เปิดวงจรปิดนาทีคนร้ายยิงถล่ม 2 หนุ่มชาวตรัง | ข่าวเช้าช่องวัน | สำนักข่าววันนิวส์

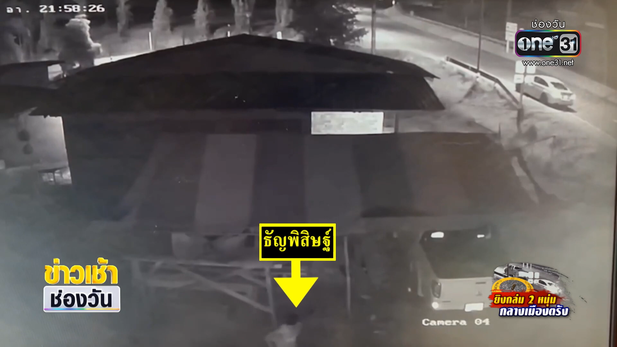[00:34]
เฟลั överคนร้ายย้อนกลับมาทีนี้ หิ่งทำไงก็ต้องหนีตายไว้ก่อนครับแล้วก็มีวงจ炉ปิดของบ้านที่อยู่แกล้กล้ายกันได้ยิง เซียงปืนนะ ยิงรù เป็นตับประมา